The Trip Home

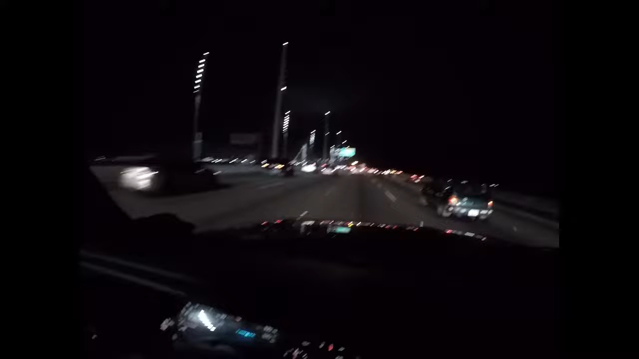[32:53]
In the San Francisco Bay Area, yay. This is the San Francisco-Oakland Bay Bridge at commute time. Not my best planning ever, but it is what it is. And if we get a little farther, maybe we'll be able to see the city. We'll crawl through this and see if we can get a look at the city in just a few minutes.
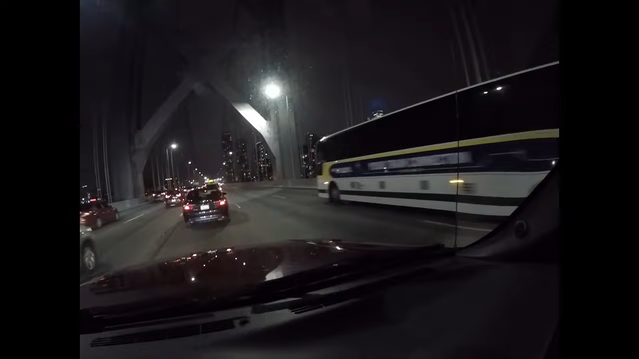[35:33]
We're almost to the end of the bridge. Almost.
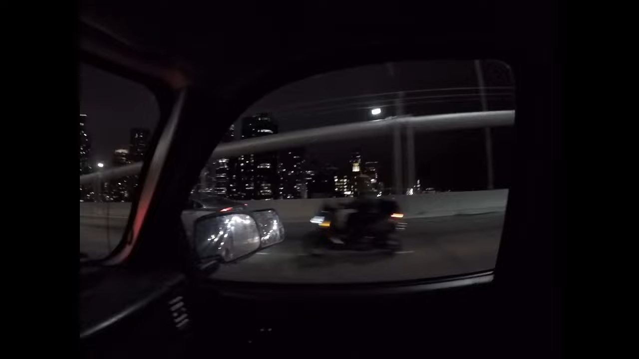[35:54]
See the buildings or not. Because of the street lights, you can't. Oops.
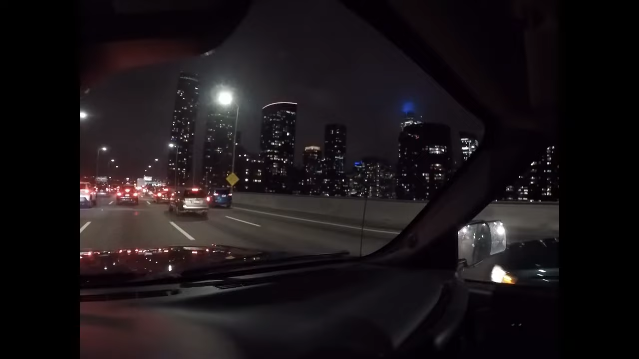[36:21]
San Francisco, and there's the, out there, oops, out in the bay. You can't see the lights of the ships through this, so I still have 10 or 12 miles of traffic to deal with, so I'm gonna put you down